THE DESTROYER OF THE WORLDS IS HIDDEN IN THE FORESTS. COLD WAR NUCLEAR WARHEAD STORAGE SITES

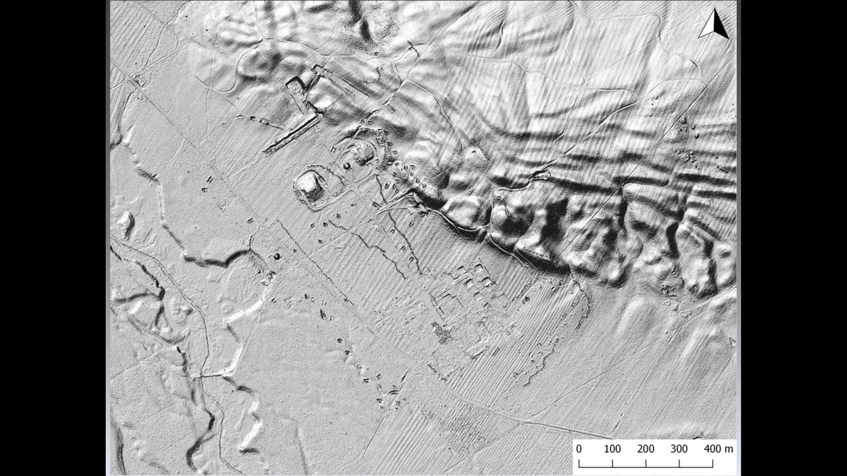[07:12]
declassified satellite imagery we may try to recreate special plan of those bases. Especially that two of them. There are three bases, two of them were badly damaged,
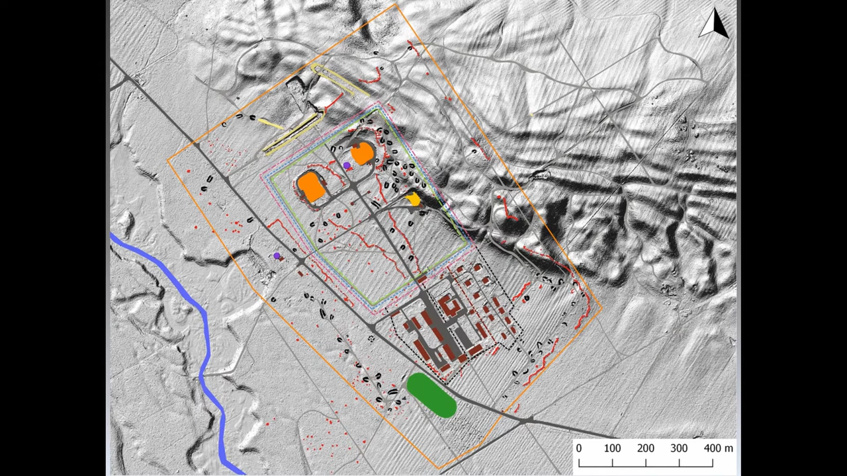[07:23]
almost all buildings were destroyed and only one is preserved in a good state of preservation. So that's one of the plans from Grzezica, Kolonia. This is Podborska and this is the base which is actually quite well preserved because there is a state detention center there. So it was protected for all the time. There is also right now a museum there. And those sites can be visited.
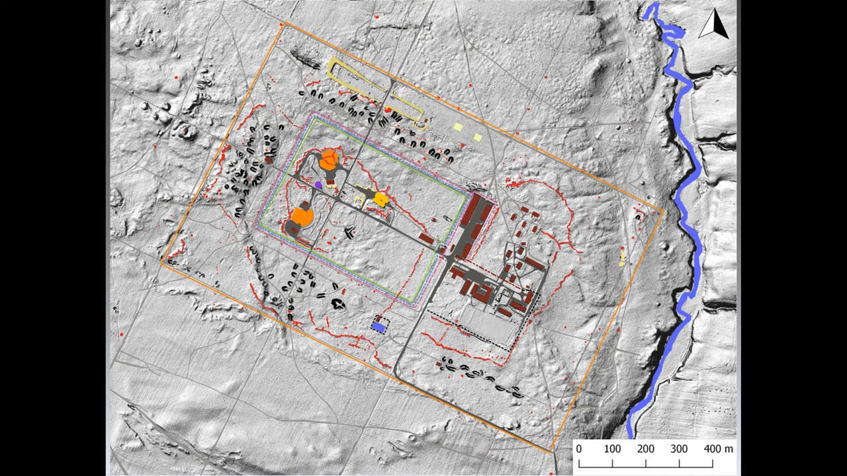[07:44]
And like I said, this is another base in Templo and it was badly destroyed and that's the reconstruction of that base.